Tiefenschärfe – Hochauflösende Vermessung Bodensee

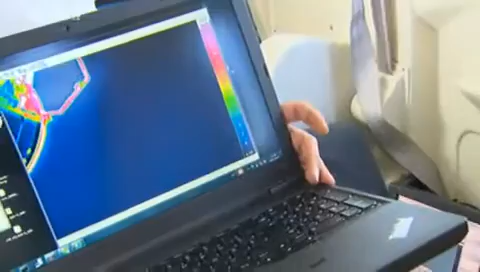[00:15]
mit dem Vermessungsspezialist Frank Steinbacher den Uferbereich des Bodensees abscannt, zeichnet ein nüchterneres Bild.
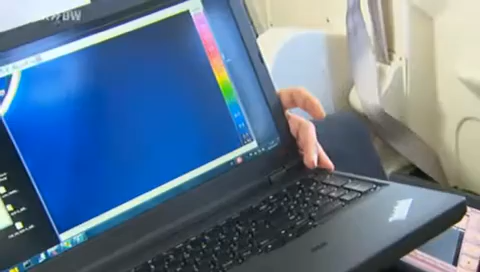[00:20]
Allmählich sehen wir die Uferverläufe. Hier die Hafenmauer am Bodenseehafen und die unterschiedliche Farbkodierung.
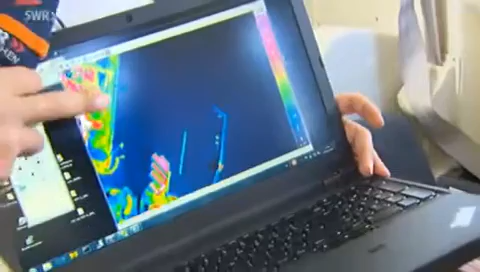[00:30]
Gibt uns jetzt eben die unterschiedlichen Temperaturen der Bauwerke und eben auch des Gewässers.
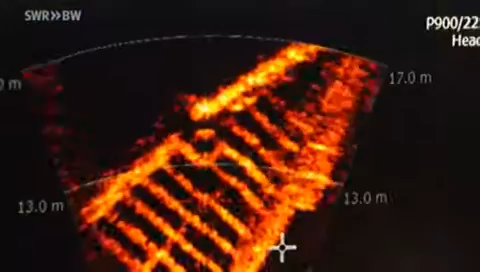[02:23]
Es läuft sehr spitz zu, das Schiff.
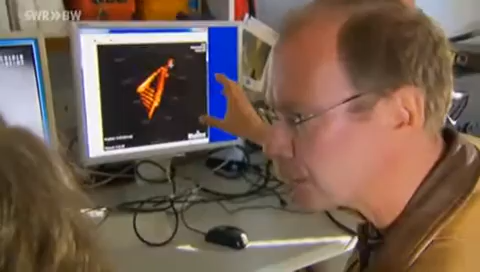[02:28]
Es sieht fast so aus wie ein Bugspriet bei so einem alten Seegeschoner, bei so einem Piratenschiff oder sowas.